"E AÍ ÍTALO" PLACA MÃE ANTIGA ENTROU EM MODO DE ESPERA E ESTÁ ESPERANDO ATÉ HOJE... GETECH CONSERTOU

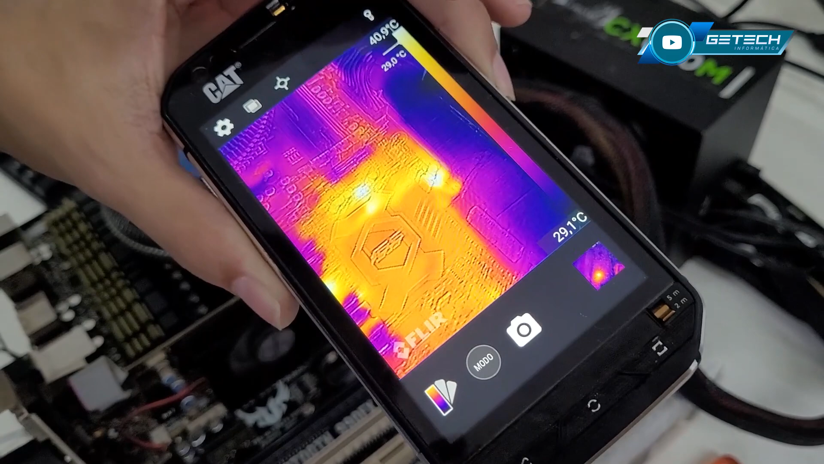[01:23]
On screen: scale top 40.9°C
às vezes esse modelo ele esquenta bastante mesmo, mas eu vou comparar isso aqui, vou verificar se tem algum aquecimento fora do normal primeiro.
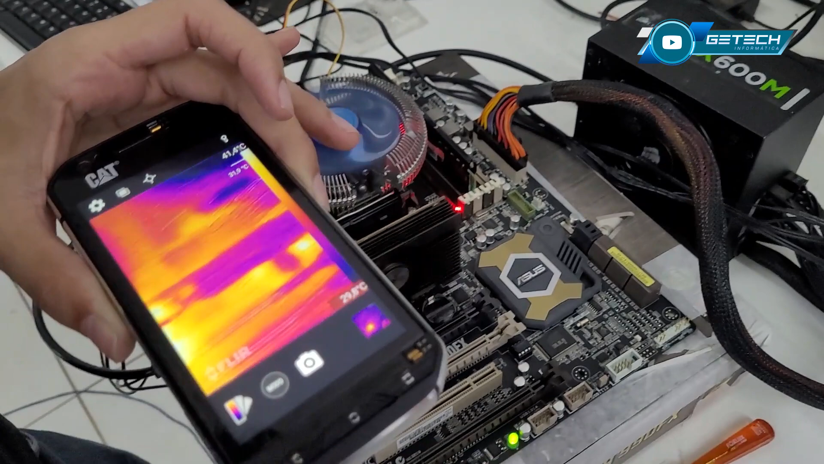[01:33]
Vou fazer isso injetando tensão, vou pegar ela ali na minha mesa, vou fazer as medições básicas para ver se algum desses terminais aqui está em curto,